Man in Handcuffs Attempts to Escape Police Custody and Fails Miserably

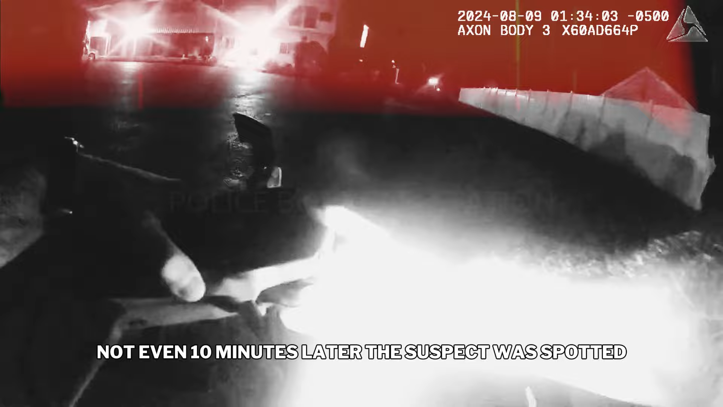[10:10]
even 10 minutes later the suspect was spotted hiding in the parking lot of a Dunkin Donuts